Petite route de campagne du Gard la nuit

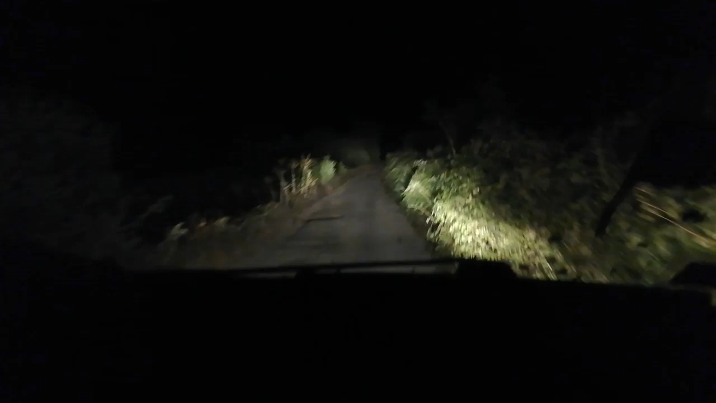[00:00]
One Love, c'est Dada pour toi et toi, la nature sauvage du Gard de nuit. Petit chemin de campagne. Et là, si t'as une voiture basse, tu peux pas passer là, ça t'arrache tout.
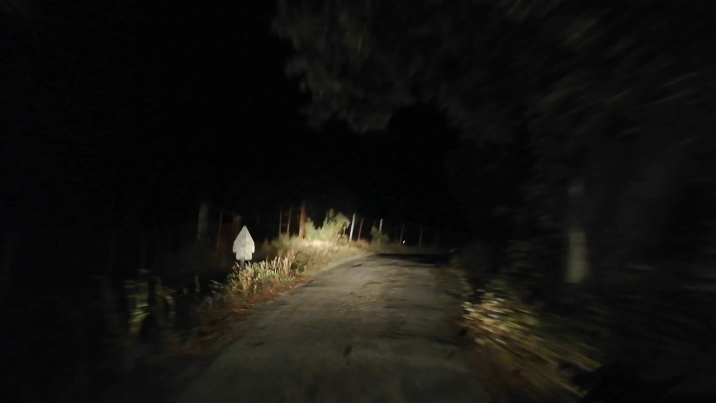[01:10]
Il court là. Il est parti. Un lièvre. Ah, moi j'ai été gâté. Hein. Sur la route, j'ai vu. Il est là. Vous voyez, c'est dans le champ là. On a vu deux biches, ouais, ici, un lapin, une mini-souris.